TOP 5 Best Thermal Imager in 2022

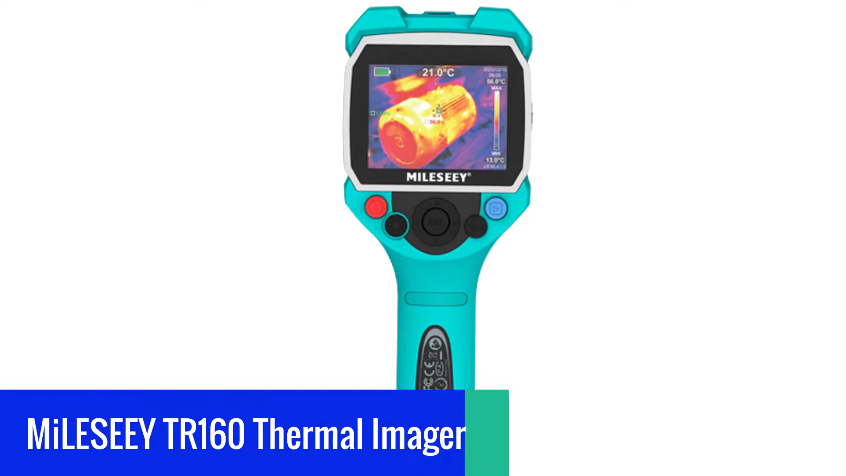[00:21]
On screen: spot 21.0°C
Millisee TR-160 Thermal Imager. Millisee TR-160 TR-120
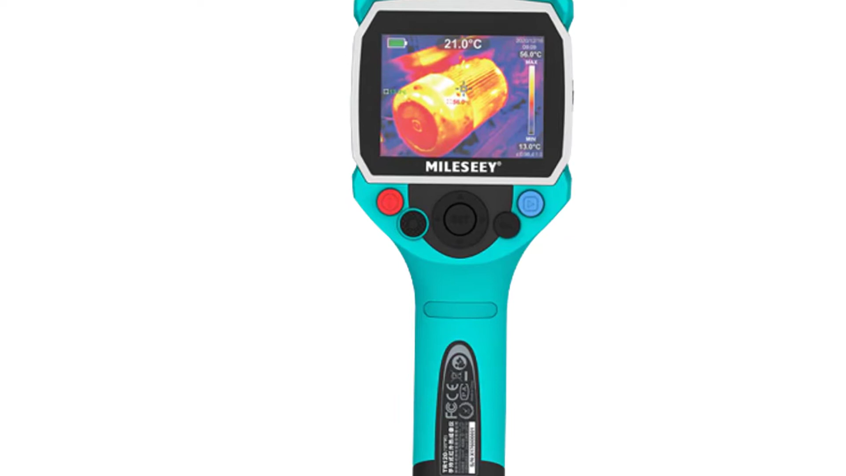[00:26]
On screen: spot 21.0°C, scale bottom 13.0°C
Professional Thermal Imager Higher Resolution Infrared Thermal Camera High Sensitive Thermal Imager for Inspection.
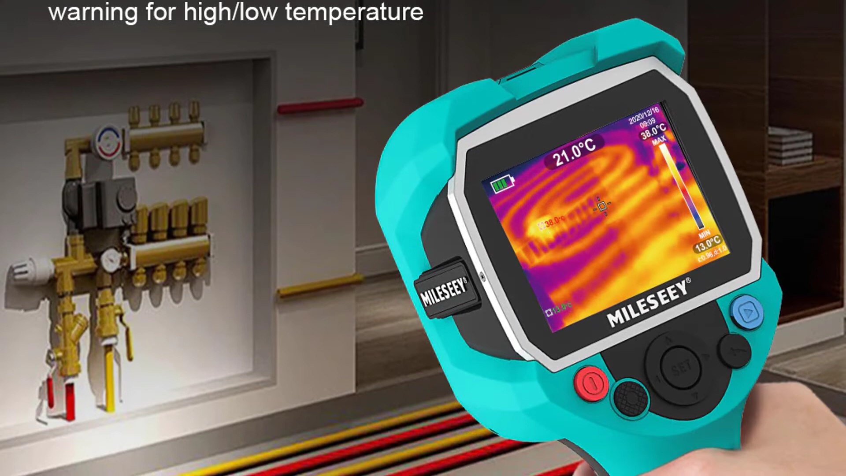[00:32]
On screen: spot 21.0°C
TR-160 Thermal Imager is a detector specially designed for detection of gas leakage, detailed temperature measurement and accurately detect the thermal data of electrical equipment in the industry.
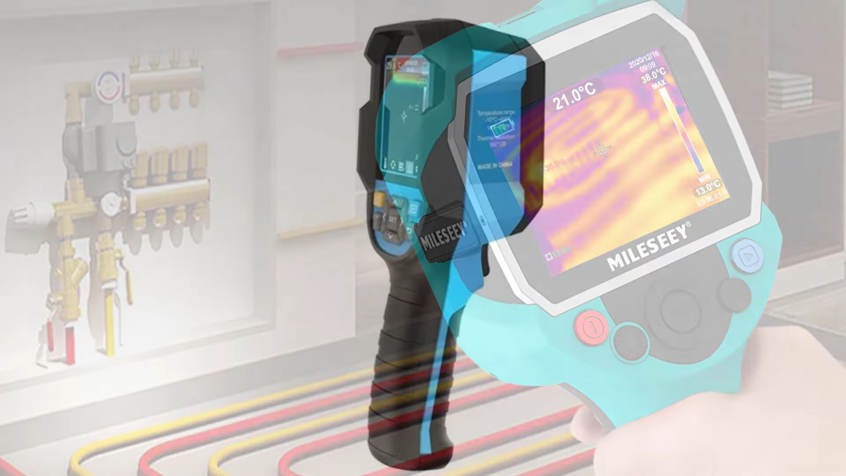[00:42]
On screen: spot 21.0°C, max 38.0°C
TR-160 Thermal Imager can be widely used in the fields of construction, manufacturing, military, search and rescue, police, firefighting, national defense, customs and so on.
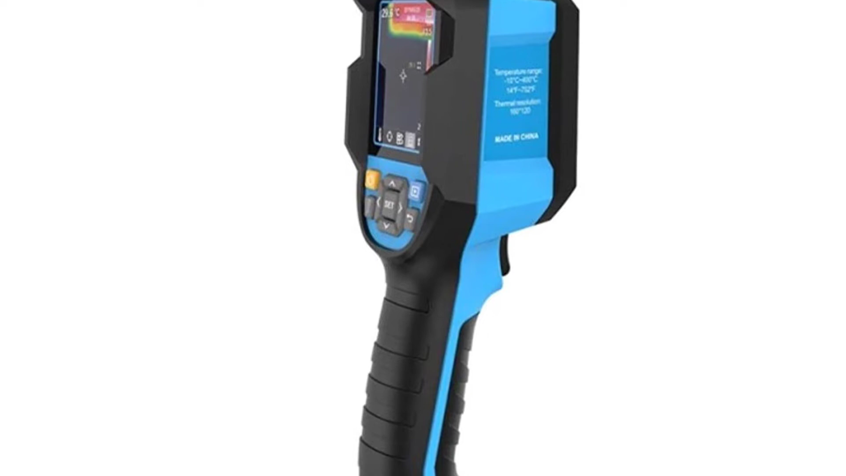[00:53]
When the temperature of the object being measured exceeds the surrounding temperature, the object has a different temperature, which will generate different thermal radiation,
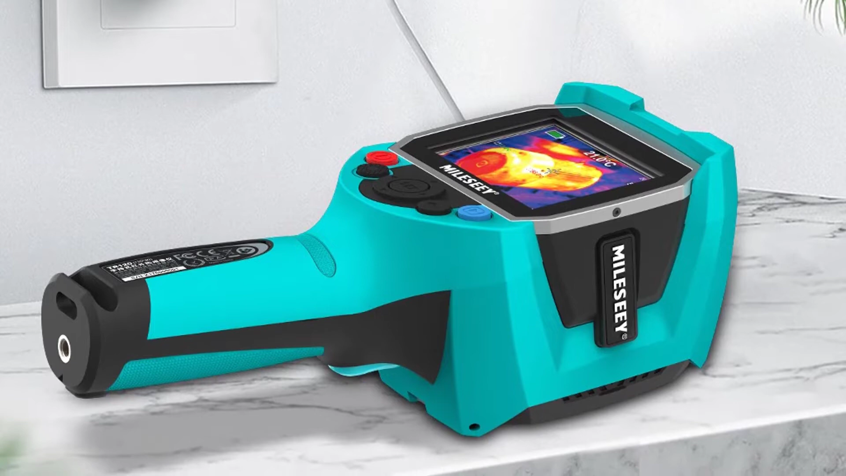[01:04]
and other objects and surfaces will emit, absorb and reflect thermal radiation in different ways. The temperature difference of an object compared to the surrounding temperature is a relative temperature.
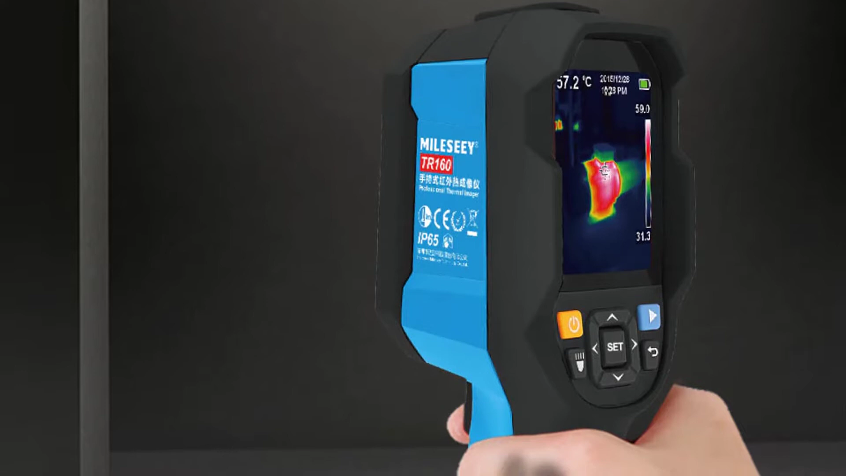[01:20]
but also the temperature at the same time, we can then calculate the temperature difference of the object and the surrounding objects.
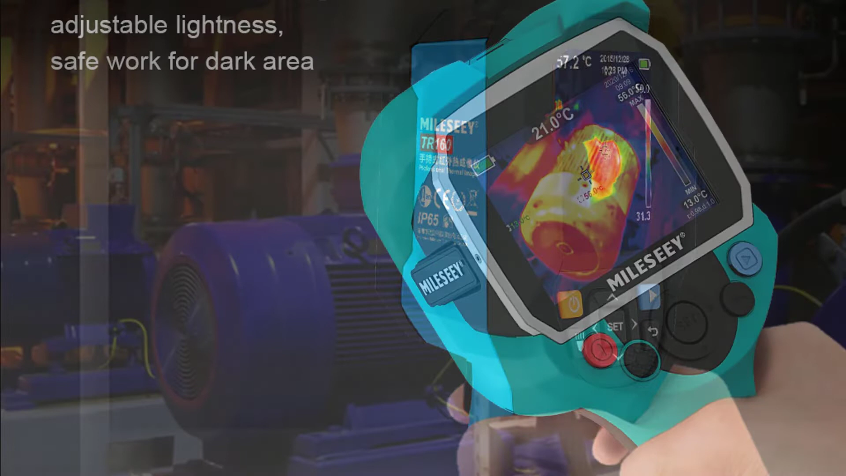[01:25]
When the thermal information of the object and the surrounding objects are collected,
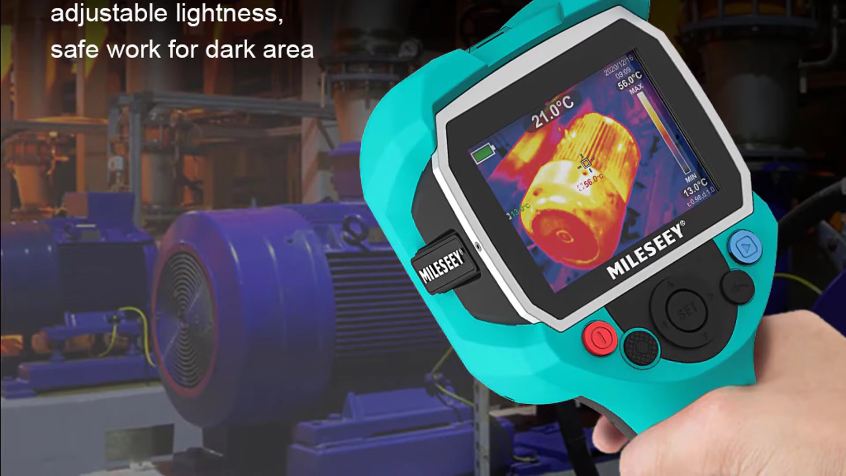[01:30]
On screen: spot 21.0°C
the temperature of the object can be calculated by comparing the temperature of the object.
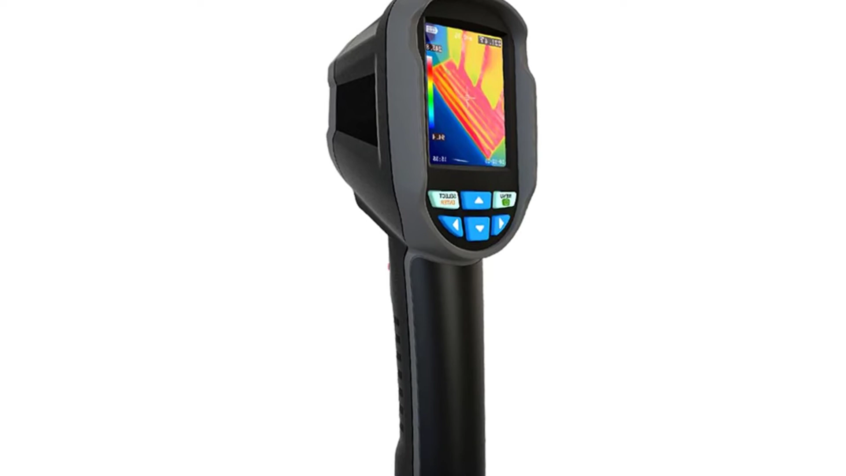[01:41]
Thermal Imager is developed based on thermal imaging technology with advanced digital signal processing technology, which can receive and display temperature information.
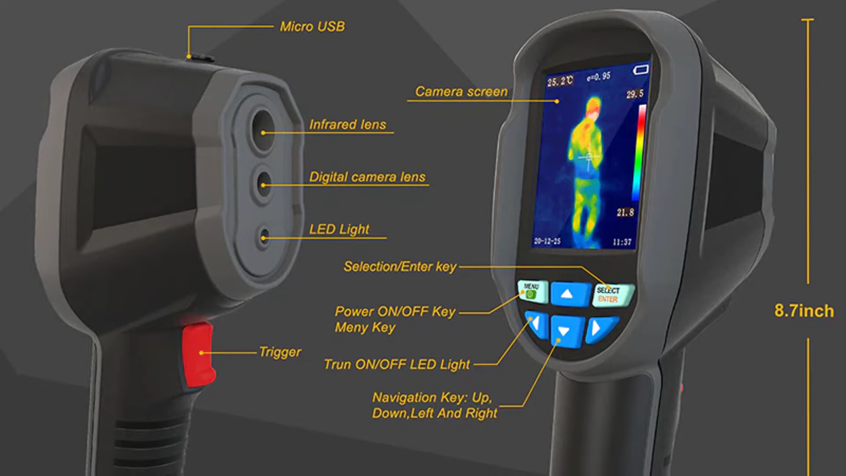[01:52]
On screen: spot 25.2°C
Most of the time, it's difficult to differentiate between the surface temperature of an object and the surface temperature of its surrounding environment.
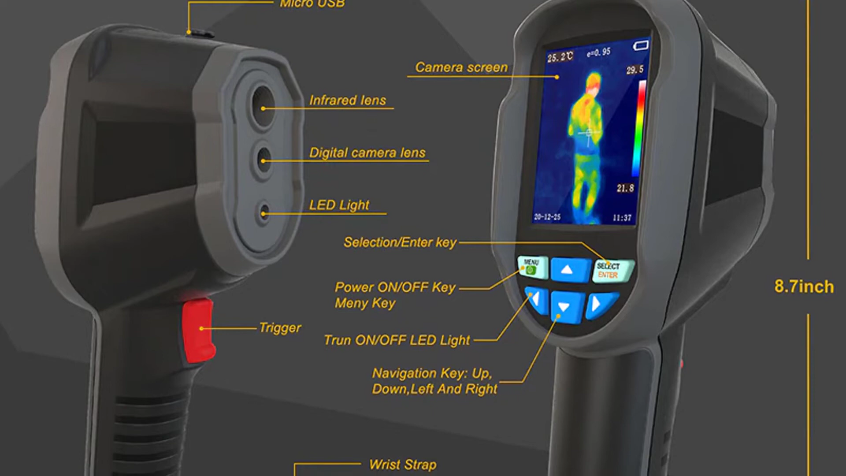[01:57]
On screen: spot 25.2°C
However, with thermal imaging cameras, you can see through any surfaces and immediately determine the temperature variation between an object and its surroundings. This is especially useful when you need to observe some heating apparatus in detail, for instance,
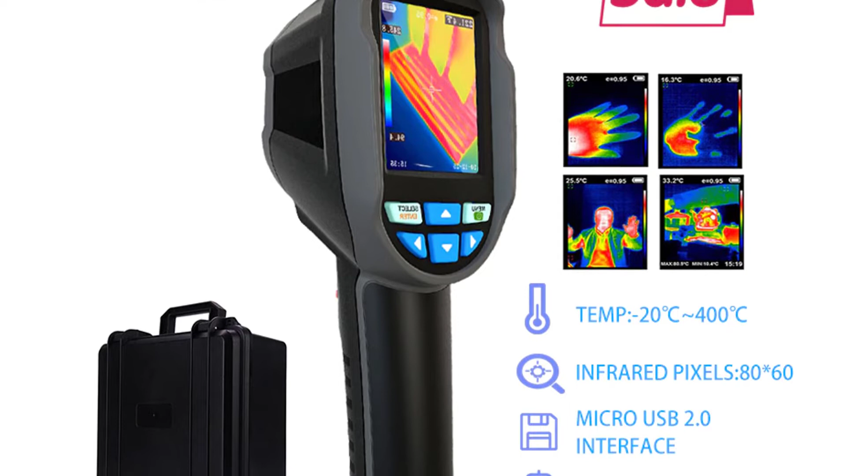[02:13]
when inspecting your central heating or studying how heat loss is happening inside your building. The A BFRX-350 Thermal Imaging Camera can help you detect any floor heating problems in buildings, monitor the temperature of your hot water boiler, check out your cooling system, and many other similar tasks that require thermal imaging. Available in a waterproof and dustproof casing, the A BFRX-350 Thermal Imaging Camera is an extremely sturdy device that can be used in a range of functional applications and weather conditions.
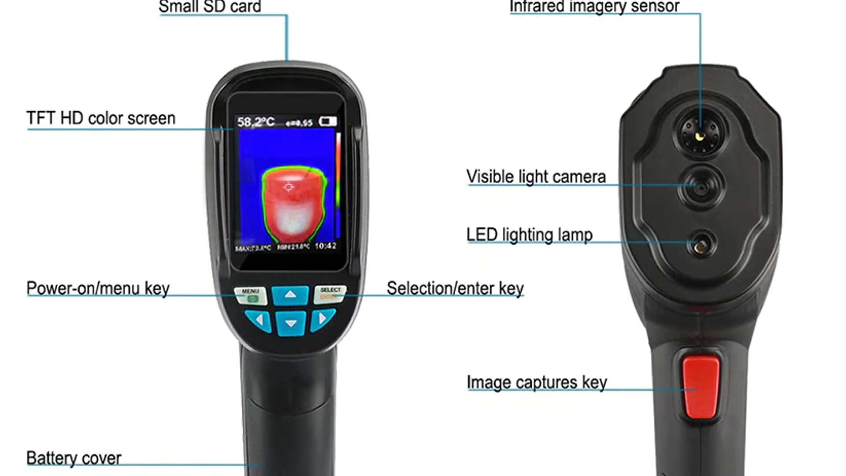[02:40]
On screen: spot 58.2°C
With a resolution of 8060 pixels and a range of minus 20 degrees centigrade to 400 degrees centigrade,